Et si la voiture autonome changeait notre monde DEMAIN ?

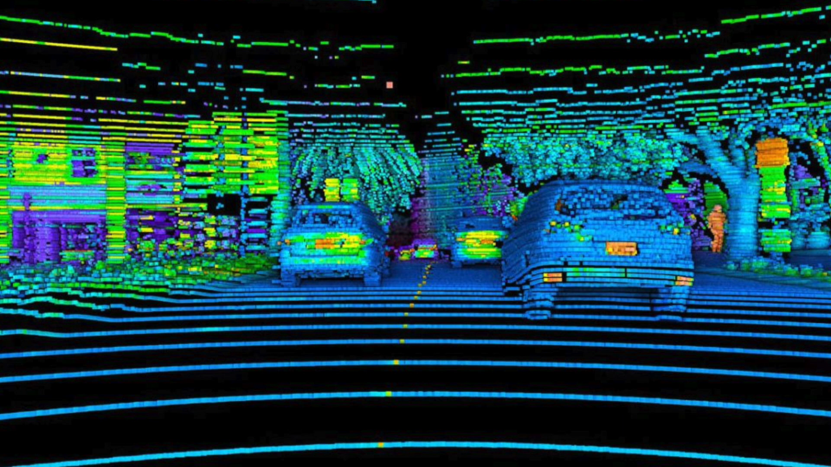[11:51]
L'utilisation du LIDAR permet de gagner un temps précieux pour la modélisation de l'environnement et donc de prendre une décision en étant mieux informé.